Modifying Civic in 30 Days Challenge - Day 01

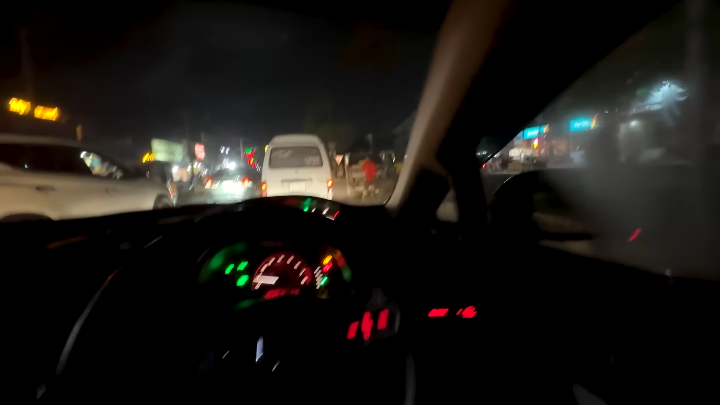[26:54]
काम चोटा सा देता हूं वैसे तो बाद चल गया होगा आपको यह उपर वहला मीटर नीचे वहला मीटर यह साइड वहले बटन और
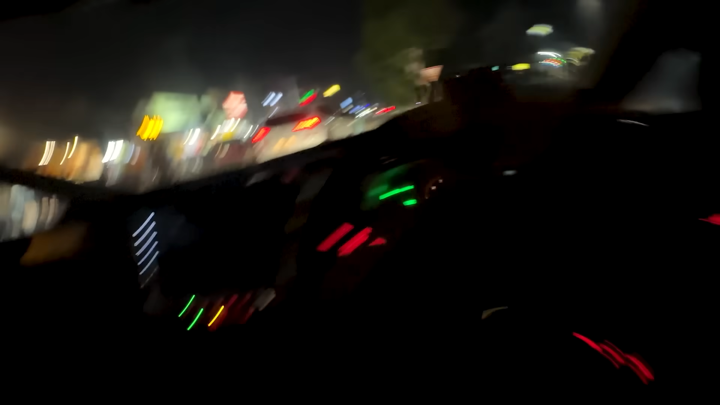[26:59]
यह क्लाइमेट कंट्रोल वहले बटन इसके अंदिर निगा पाई लेके अफ़ान बही ने हमसे
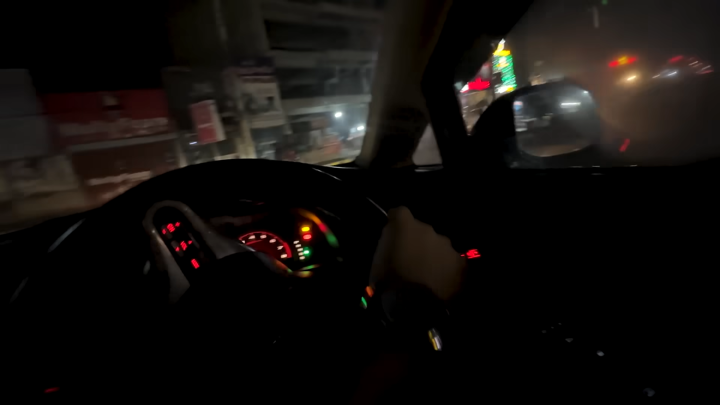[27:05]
वा वाइट में आते हैं उन्हों ने इसाफी तो पेस में क्या किया है कि यह भी रेट कर दी है तो बड़े मज़े का कंबिनेशन बना हुए हाँ रूम के साथ नी जा रहा है रूम तोड़ा बेच सा है और मज़ा नहीं यह लाइड भी तोड़ी सी डिफरेंट लग रही है